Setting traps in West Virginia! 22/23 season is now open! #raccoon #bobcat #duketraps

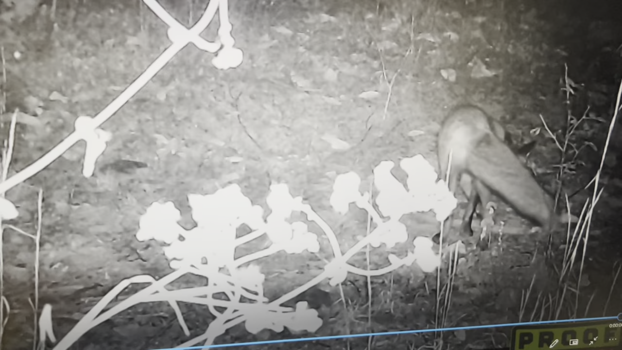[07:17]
I don't know why that was only two, but we got a red on there too All right, we're gonna move on to our guessing of the animals.